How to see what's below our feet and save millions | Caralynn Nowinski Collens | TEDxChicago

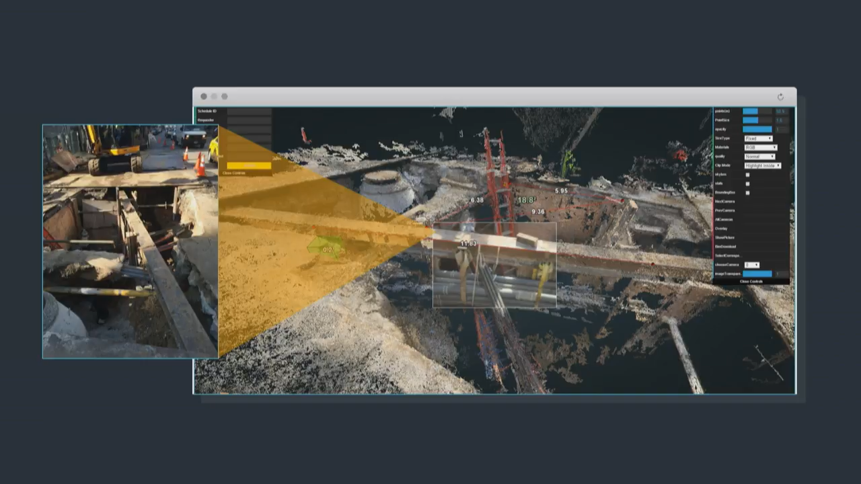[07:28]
through visual processing technology and advanced computing, gets turned into a 3D point cloud.